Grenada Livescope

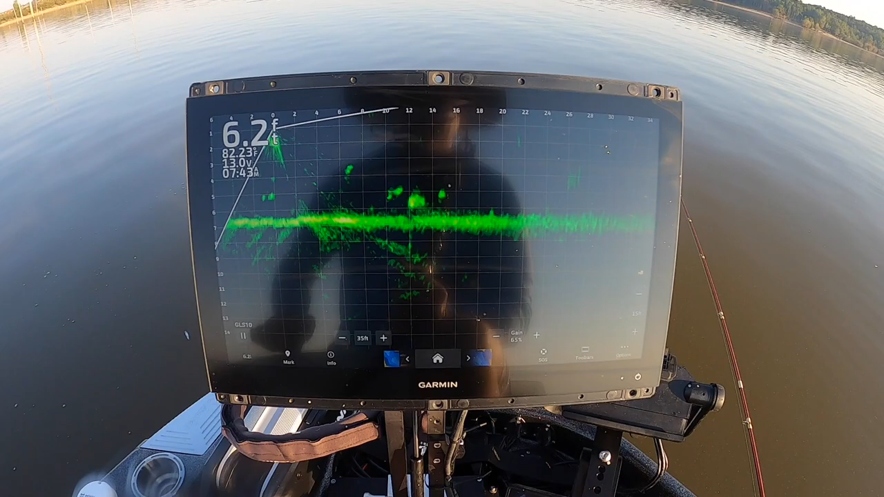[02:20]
now here's a good target right here this guy right here he is uh sitting pretty still he won't be the biggest fish but i bet you he's about a pound and a half see how nice he is now i'm going to put you right here
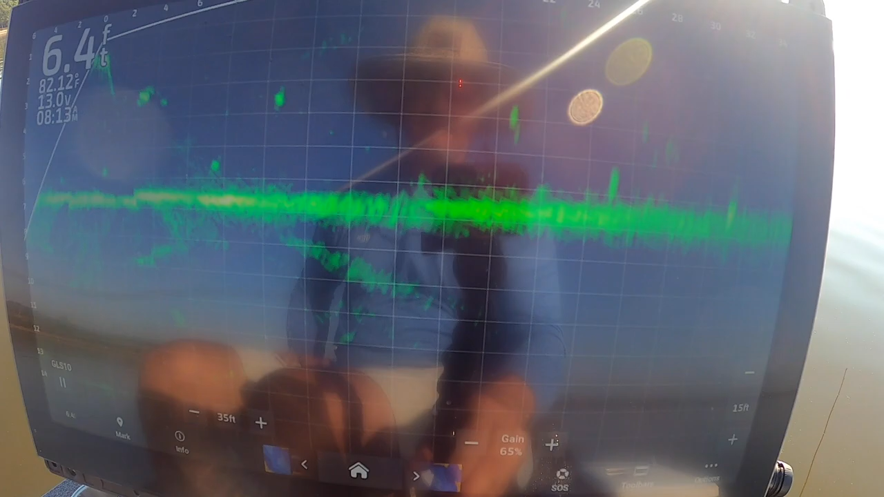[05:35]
On screen: depth 6.4 ft
trolling motor issues really helping me out i think and you're just
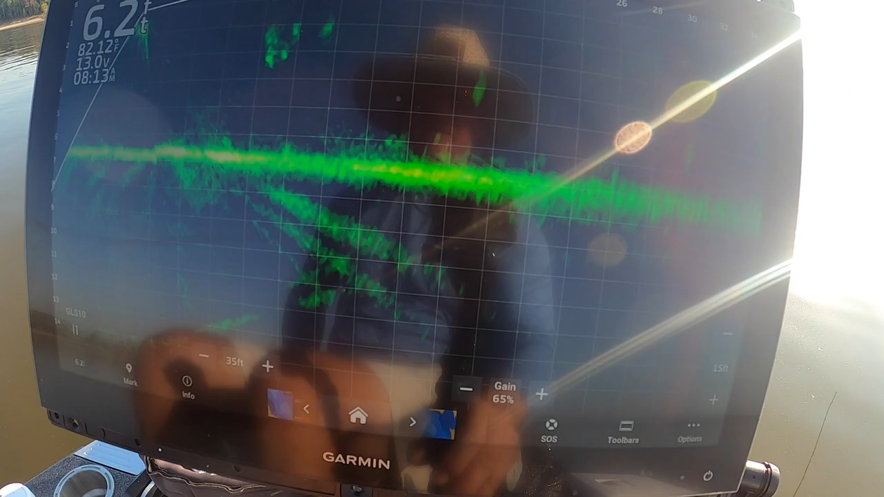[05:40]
On screen: depth 6.2 ft
obviously you can see that guy right there